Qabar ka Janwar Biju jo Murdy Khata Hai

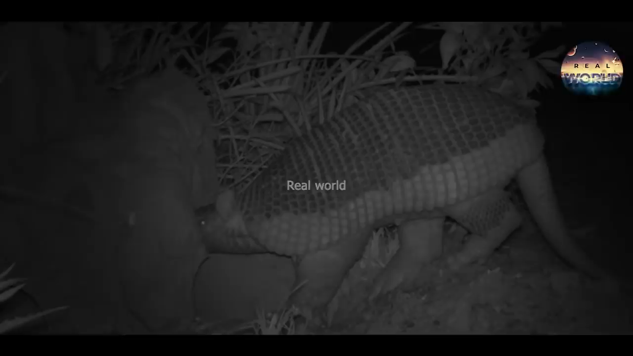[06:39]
اب تک ایک چھوٹے جانور کی جانب سے خود سے کئی گناہ بڑی جسامت والے جانور کی لاش دفنانے کا یہ پہلا واقعہ